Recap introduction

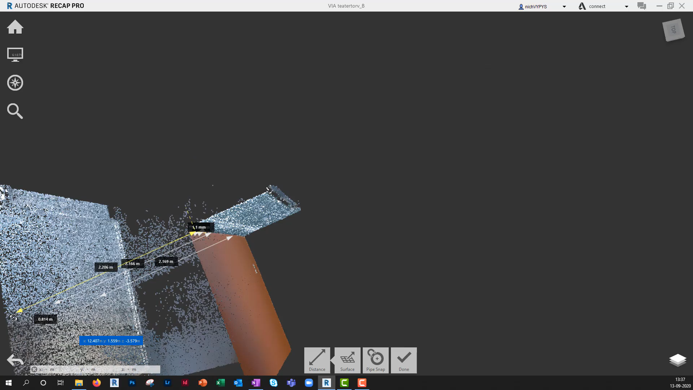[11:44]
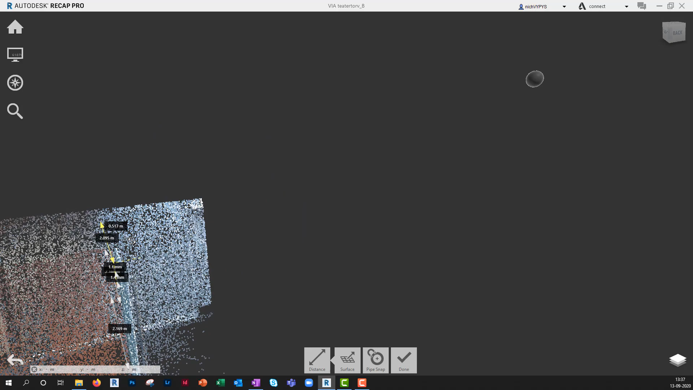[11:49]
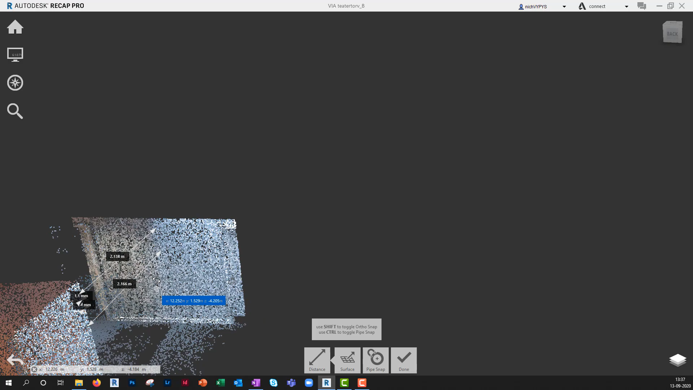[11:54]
And to terminate, the limit box will be the last in this video.